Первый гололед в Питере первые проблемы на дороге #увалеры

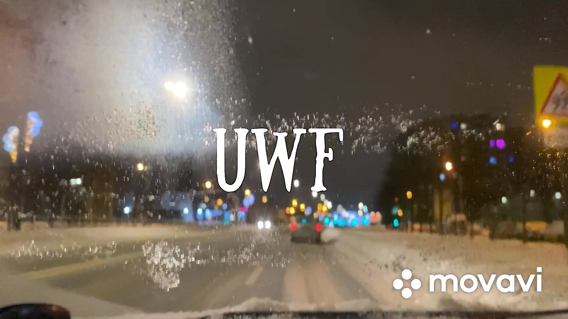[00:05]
доброе утро санкт-петербург после снегопада вчерашнего и ночью шоу смотрите даже дороги почищены но так
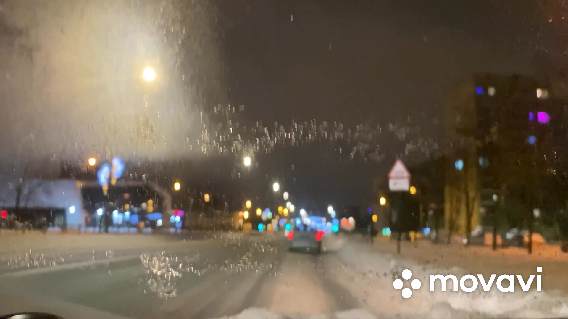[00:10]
более-менее поверхностно но нет никакой каши довольно стабильное движение по крайней мере пока но все едут все равно аккуратно потому что понимают что скользко и есть нас но смотрите службы работают дороги достаточно хорошо расчищены прям даже удивительно значит всю ночь работали так как вечером и ближе к ночи шел снег
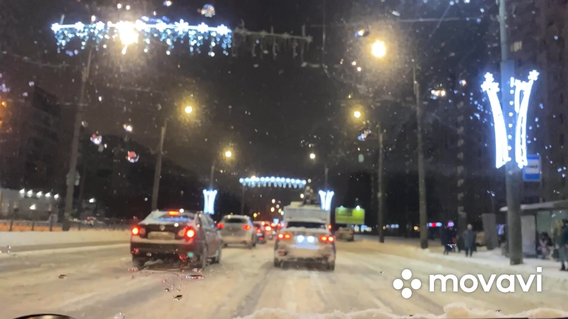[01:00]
крупные перекрестки забиты все равно машинами все едут хотят аккуратно проехать поэтому автомобилей как будто даже больше чем чем вчера смотрите как интересно и номер просто весь под снегом даже цифра не видно на этой автомобиле это просто какой-то у него апокалипсис на
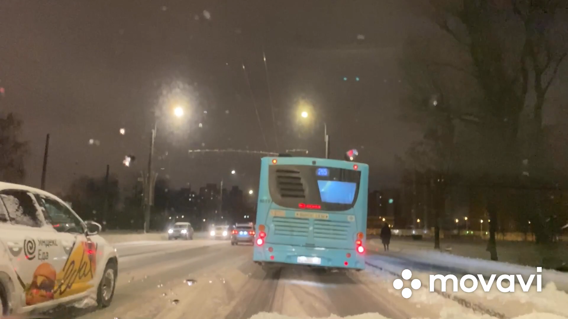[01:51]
до конца конечно но прилично нету никаких прям больших проблем с тем чтобы передвигаться если вы это делаете
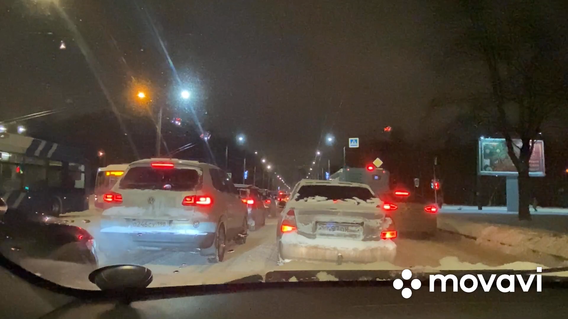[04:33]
образовала корку если чуть разогнаться тут и просто потом скользишь поэтому и ну конечно шипы и abs может быть полный привод у кого возможно это спасает я к чему что нужно соблюдать скоростной режим очень серьезно при таком вот состоянии дорожного полотна пытались чистить но но ничего у них не вышло несет только в путь
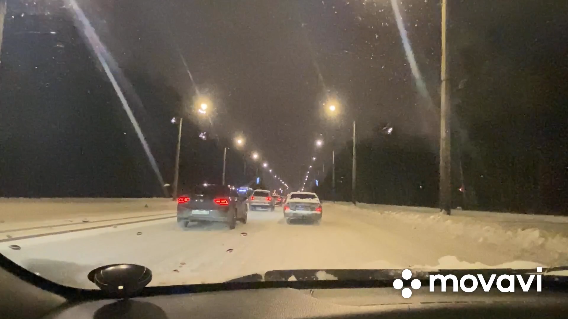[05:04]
медленно но верно продвигаемся к метро проспект ветеранов летом то тут у нас заторы а зимой в такую погоду так вообще весело выезжаю заранее так как если выезжать по обычному то это минимум к дороге прибавляет полчаса этот
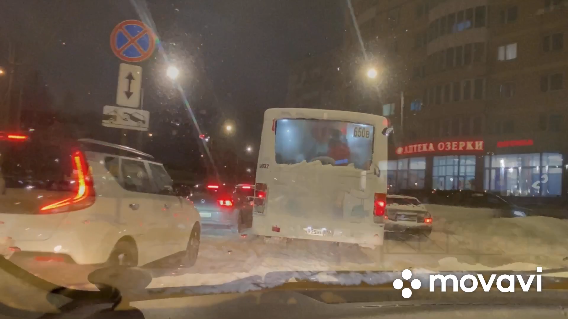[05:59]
минут дворы конечно никто здесь ничего не убирает